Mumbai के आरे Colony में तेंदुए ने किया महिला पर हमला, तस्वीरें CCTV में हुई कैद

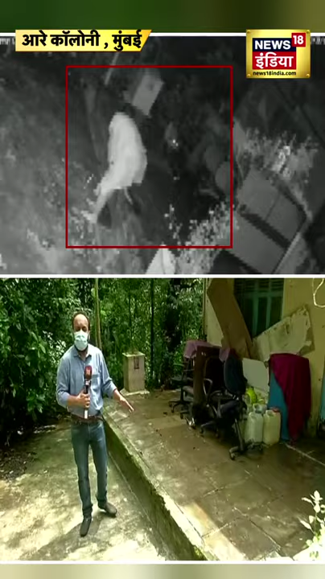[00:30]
किसी के अंजार करे थी तभी जो तेंदुआ था वो जंगल के रास्ते आता है और
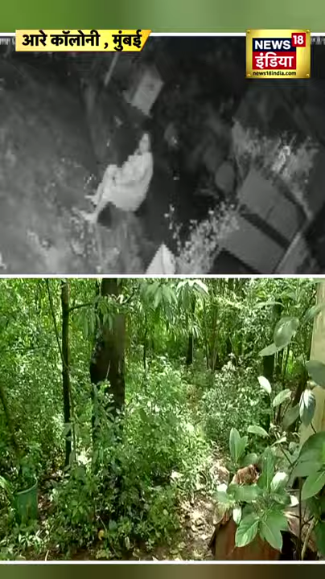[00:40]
कुछ देर तक वो इस जगापर घात लगा कर बैठा रहता है और जैसे ही उसे उसका शिकार यानि कि जो महिला बैठुई मिलती है उस महिला के पाथ जाकर उस पर हमला करने की कोशिस करता है